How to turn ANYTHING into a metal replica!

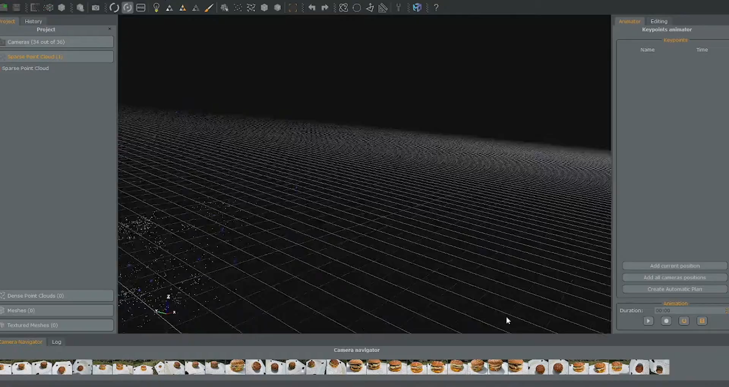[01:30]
And then right here I'm going to run the program and this will generate a sparse point cloud which is what you see here. And there is the outline of our Big Mac. So now I'm going to generate into a 3D model by using the 3D model generation button.
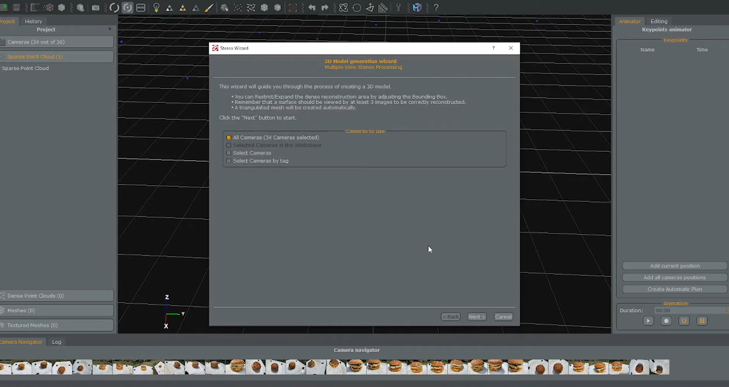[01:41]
Just click next through some of these settings and I'm gonna go ahead and let this run. Here we've got our final 3D model.
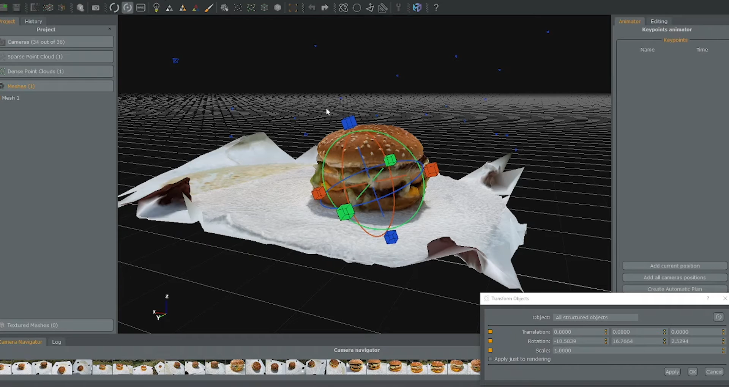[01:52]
As you can see it picked up some of the paper towel and some of the rocks but we'll go ahead and cut that out.